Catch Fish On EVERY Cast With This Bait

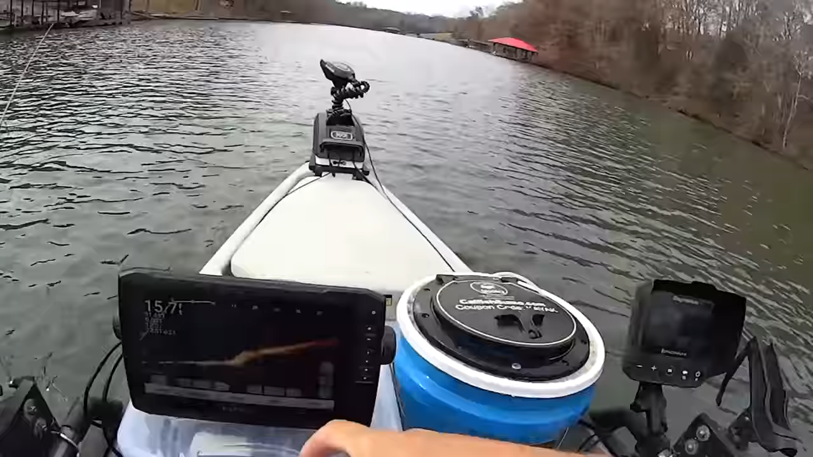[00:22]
just using the live scope so i've come down through here and you can see all these marks let me adjust the
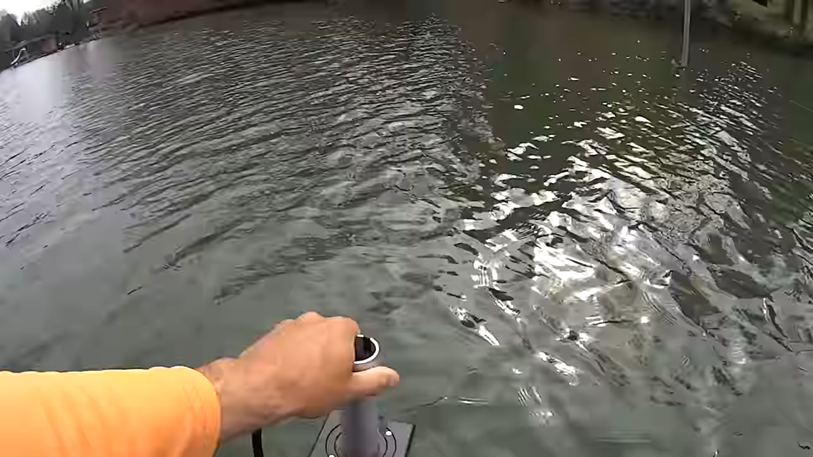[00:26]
transducer here i'm shining toward this beam over here this pole you can see all these marks
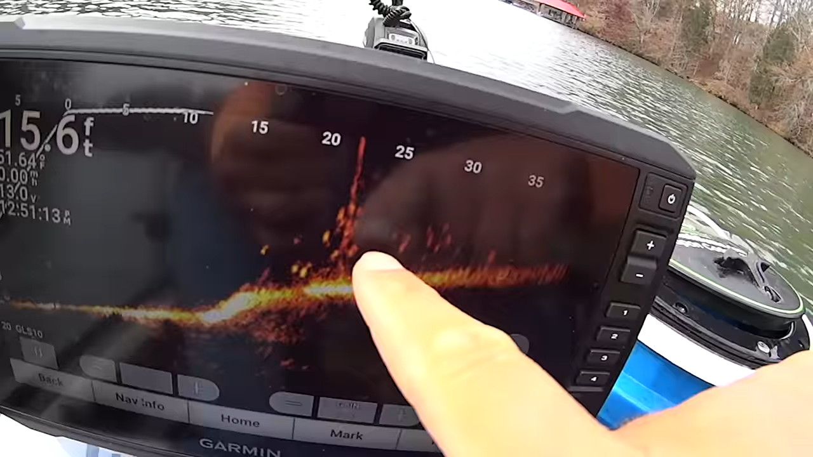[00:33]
around here all those all those little blotches that are moving are fish now i don't know what they are i'm not good enough with this live scope again this is
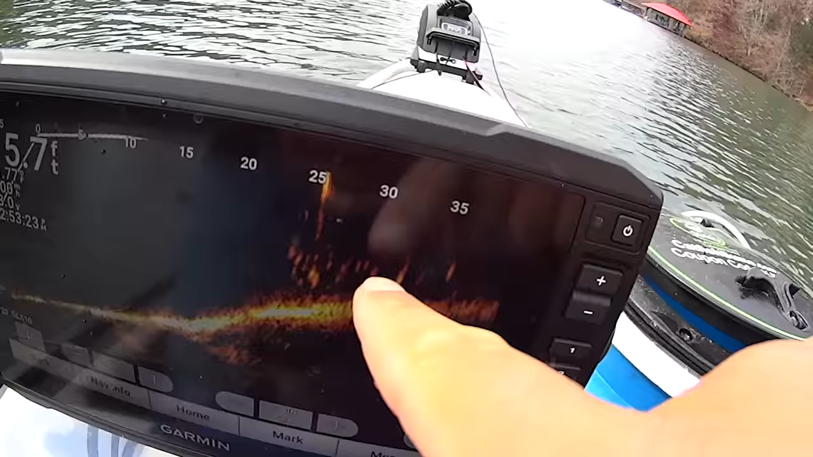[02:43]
that's fish i don't know what kind we've got a large mouth and a bluegill so far so could just be a mixed bag could be mostly bluegill again i don't know what i'm looking at on the screen i just know those are fish so let's keep making some casts
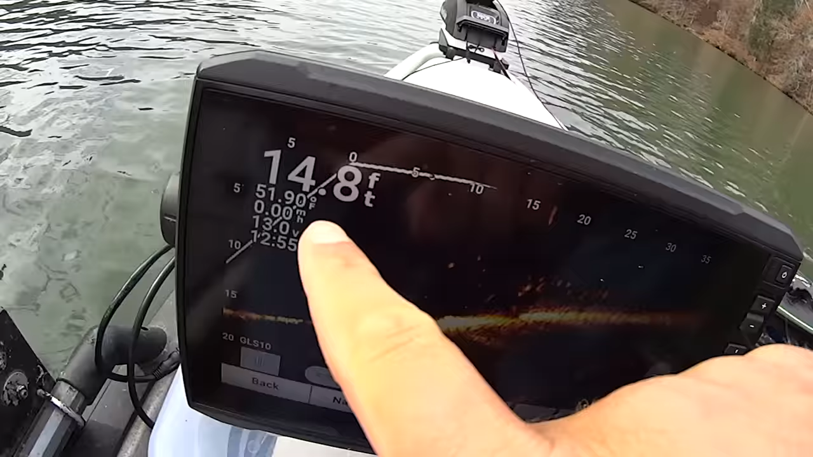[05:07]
On screen: depth 14.8 ft, water 51.90°F, speed 0.00 mph
15 feet now these fish up here they're about between five and ten feet deep and they are
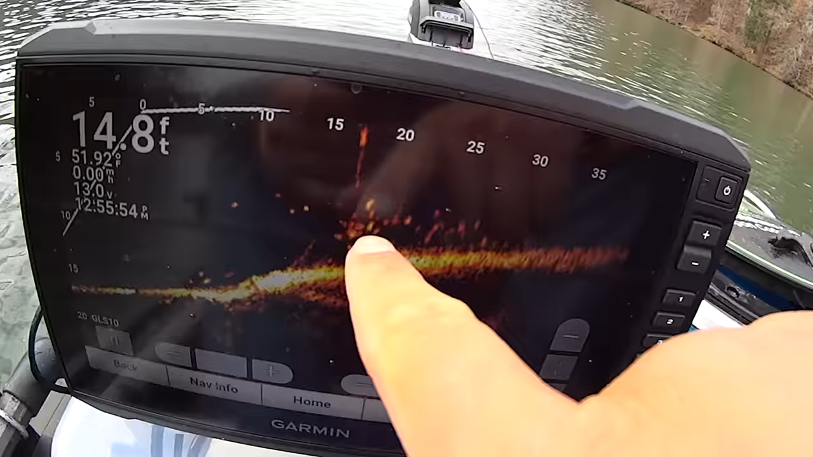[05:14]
On screen: depth 14.8 ft, water 51.92°F, speed 0.00 mph
all over that pole which is according to this about 15 feet or so away from me which is about right there from looking
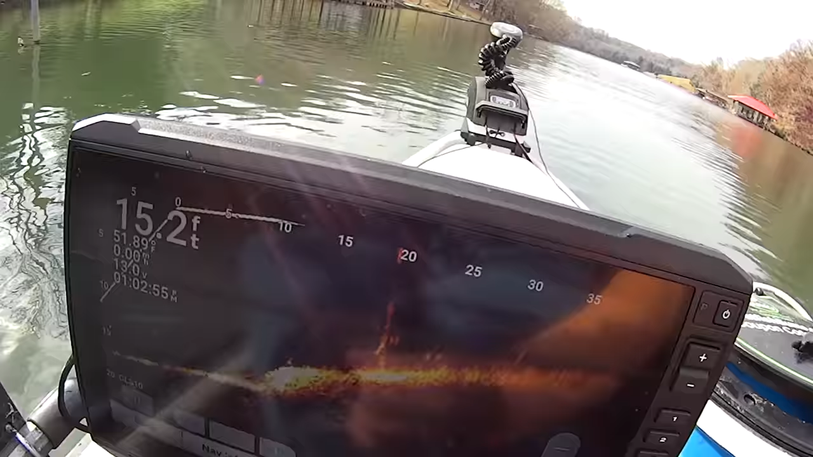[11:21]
On screen: depth 15.2 ft
there's still a few right there on that pole just beyond it i'm gonna i'm gonna make a few more casts here we'll get a few more on more off of here and then i'm gonna